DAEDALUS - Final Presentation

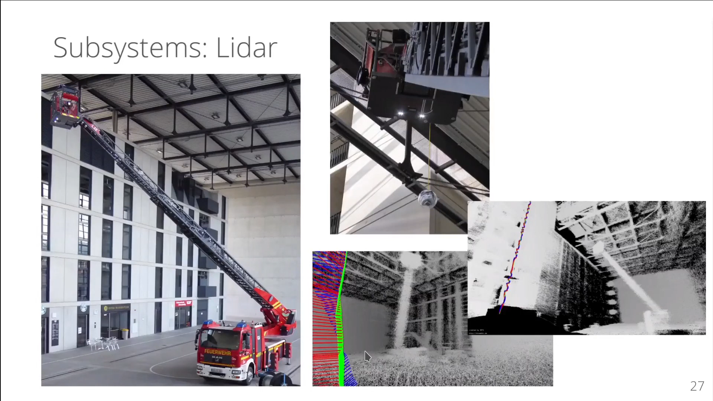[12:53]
A prototype prism-based lidar system has been tested to evaluate the feasibility of scan matching based SLAM algorithms. The camera subsystem consists of hyperhemispheric lens inside the Daedalus casing.